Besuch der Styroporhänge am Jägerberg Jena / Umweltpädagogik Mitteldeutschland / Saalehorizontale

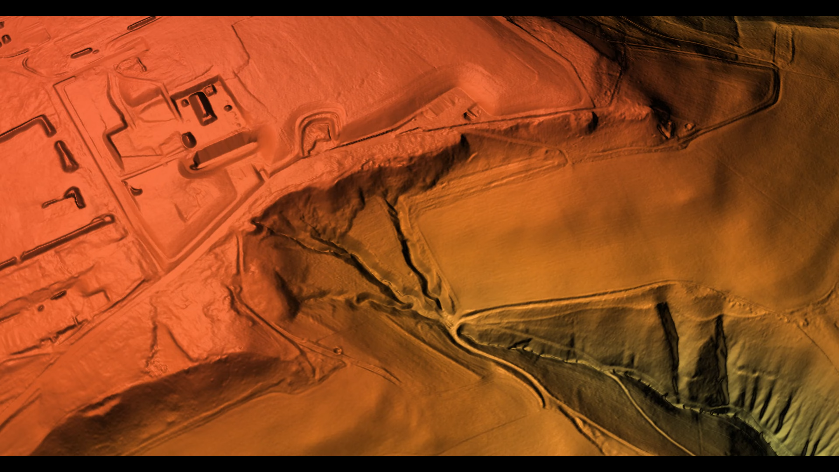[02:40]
man das jetzt hier mal so drüber blendet die einzelnen kanten hier an diesem höhen profil entlang die sind alle künstlicher natur man kann die mit anderen gegenden vergleichen
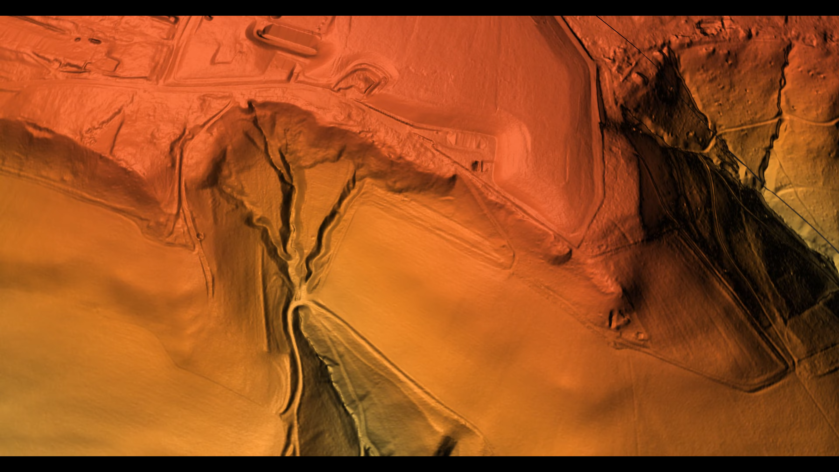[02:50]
so dass man dann eben hier wirklich sehen kann dass das alles eingebracht wurde früher vielleicht eher in form von bauschutt resten oder